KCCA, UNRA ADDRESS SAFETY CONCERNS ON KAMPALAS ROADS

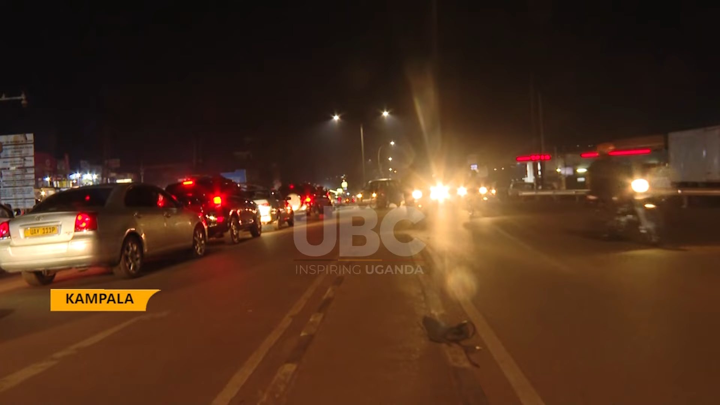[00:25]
have expressed worries about increasing accidents due to insufficient lighting and lack of signage endangering both riders and drivers at night.